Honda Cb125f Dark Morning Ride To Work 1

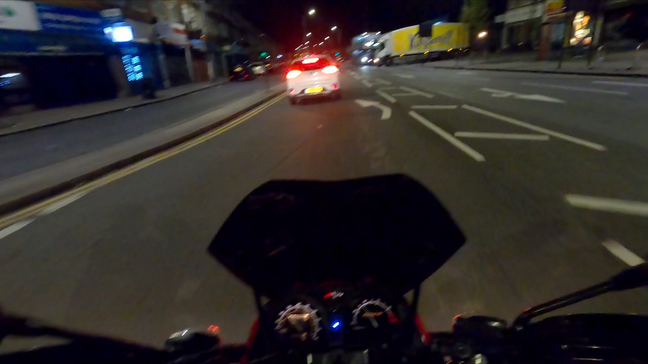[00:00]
Good morning, everyone. 6 o'clock in the morning, October. Nice and dark. And I'm taking the CB125F to Welland Garden City, where I work. And we're going to travel along all the A roads. Coming off at, is it Staples Corner? Is it? Can't remember.
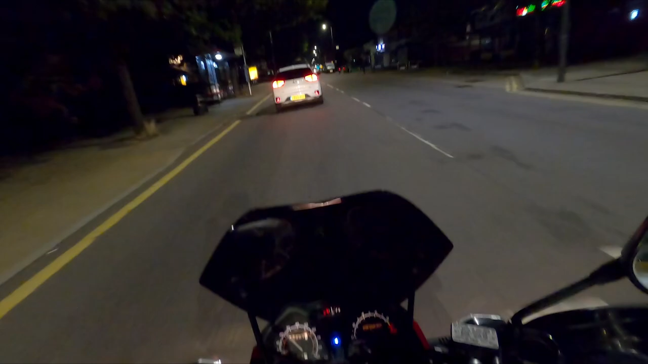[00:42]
That's the only bit I'm over-concerned about. Not a lot I can do about 20 mile an hour.
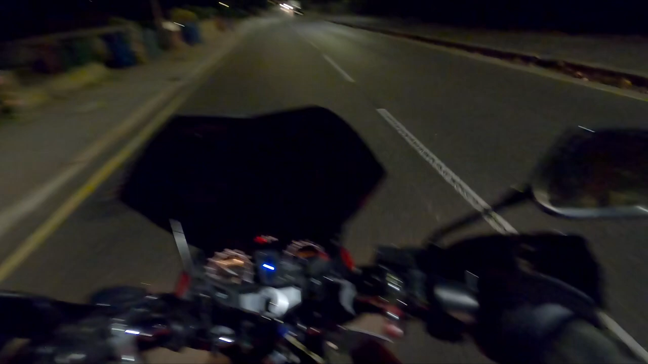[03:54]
I don't see any speed restrictions, so I'm going to assume 30.
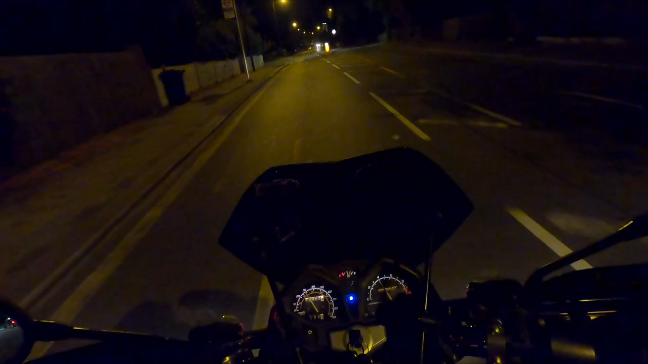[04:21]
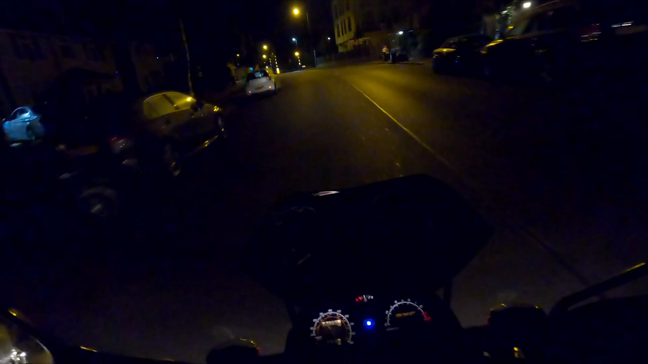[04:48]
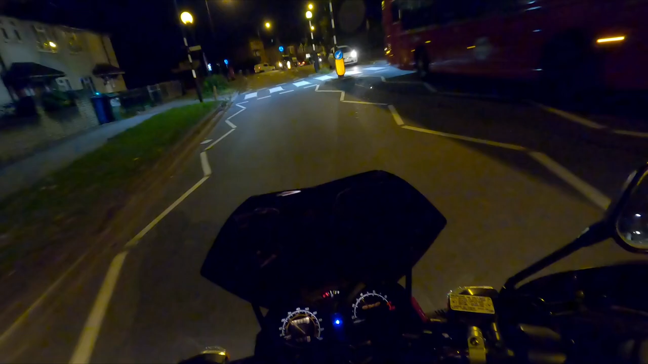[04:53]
Stick to the right lane because I want to be more on the right than I do on the left.
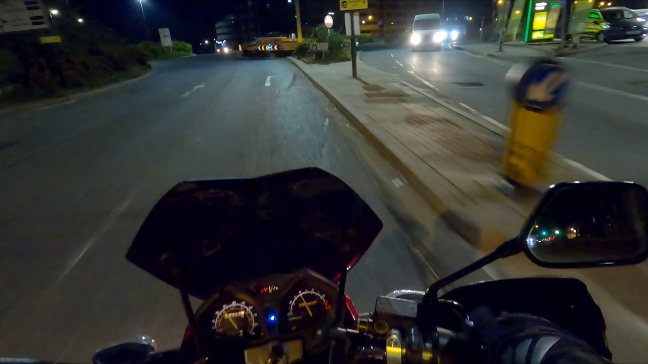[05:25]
can't see any restrictions, so assume 30, unless I'm wrong.
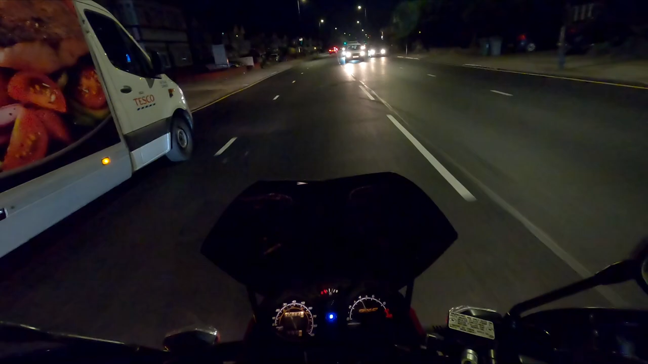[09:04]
Okay, got someone on the left. Clear.
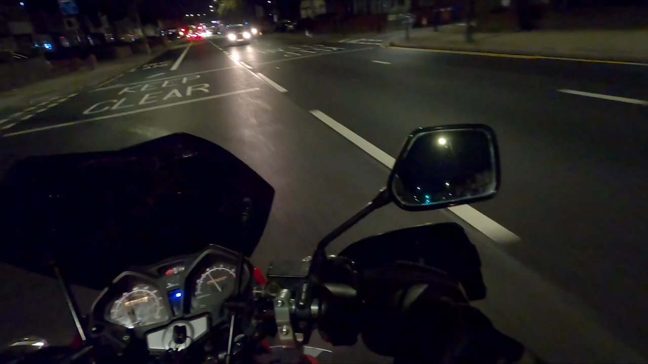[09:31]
And this is the reason why I stayed out.
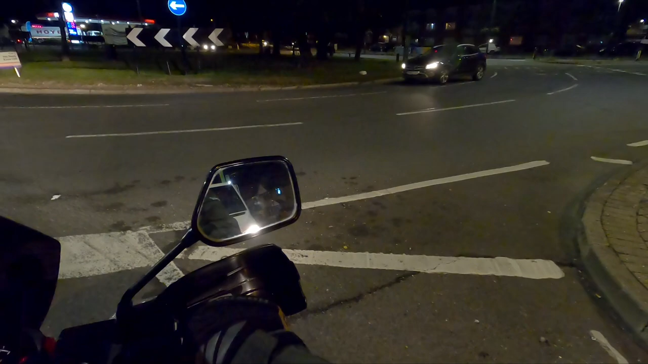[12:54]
first, second, and third, and the van in my way, keep out of his way, and up we go. Speed limit of 30, which I know it is.
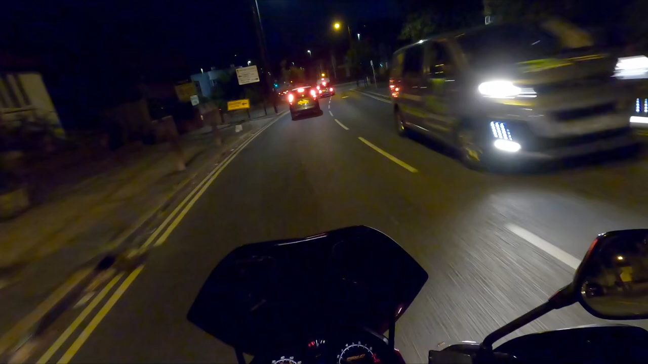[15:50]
Okay. Slow down. One and a half brake lights.
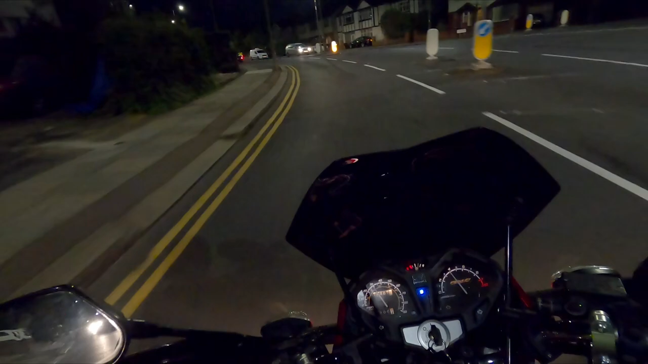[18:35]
Gotta laugh. Okay, now then. Double mini roundabouts.
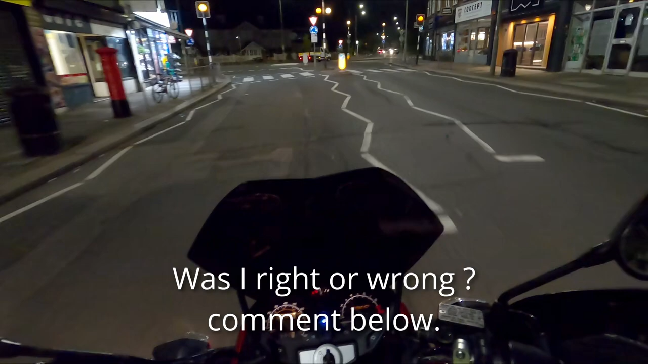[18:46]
Do I indicate right and left? Let's try it. Indicate right. And now indicate left. Double. Was that correct? This little bit trigger happy, David.
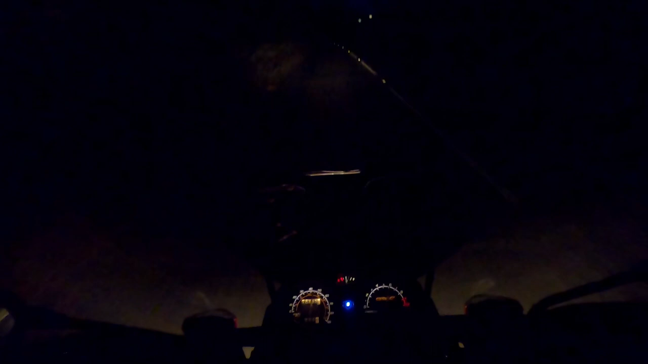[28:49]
In a hurry to get to work. I'm doing 50.